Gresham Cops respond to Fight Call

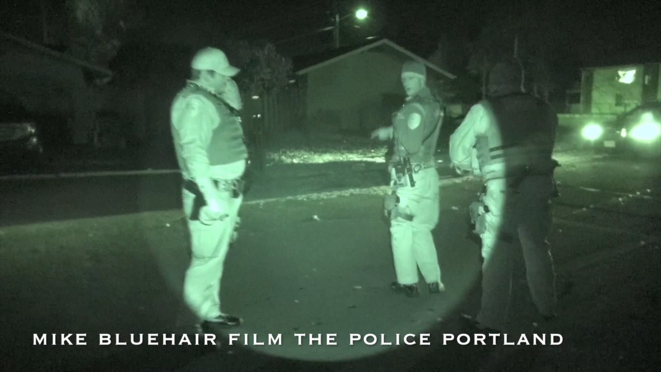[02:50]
uh uh hey no problem so that's the infrared spotlight on the medium setting